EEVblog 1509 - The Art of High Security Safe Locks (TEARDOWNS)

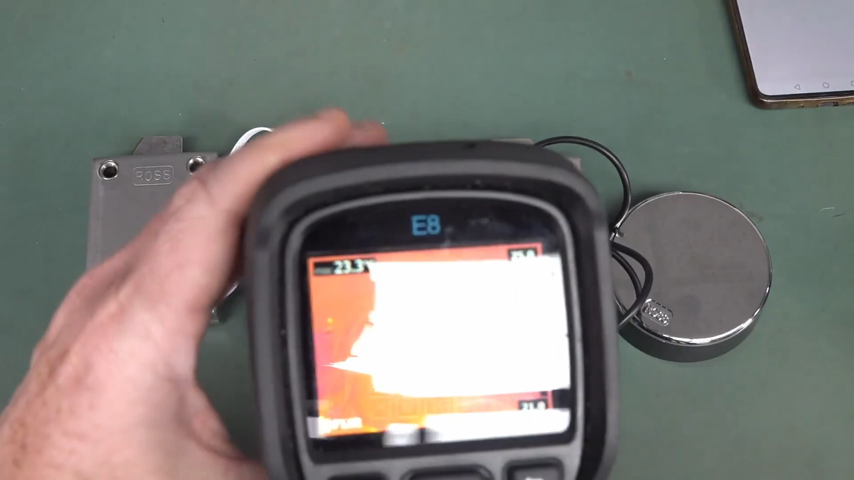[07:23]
imaging camera you can get these are for your phone now They can walk up behind you of course,
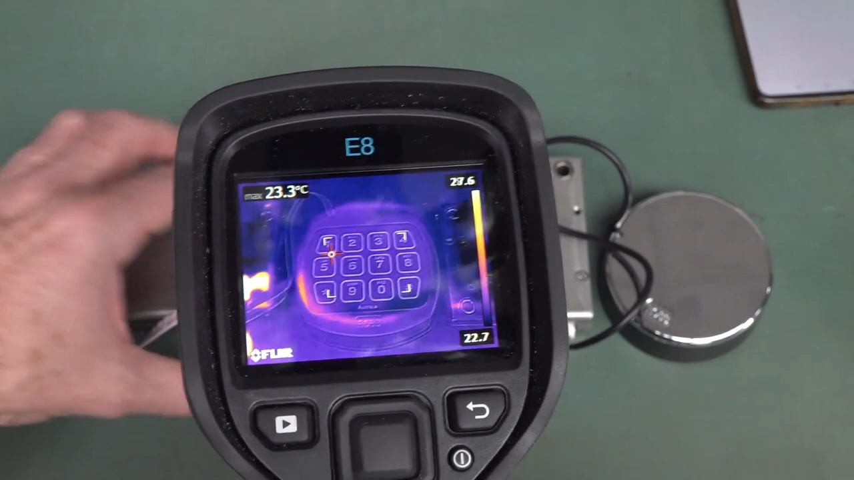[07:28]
On screen: max 23.3°C
and if I one two seven eight for example and bingo We've actually got the pattern and that'll stay there for quite some time as you can see and that will tell us which buttons were actually are pressed and Then it can limit the amount of code options.
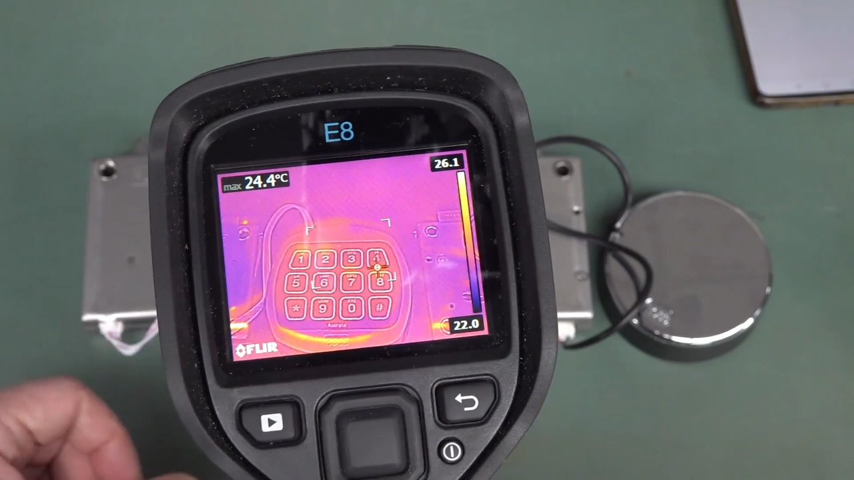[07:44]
On screen: max 24.4°C
That's where you know You've got to have a physical device like this to actually open it and the spin combination locks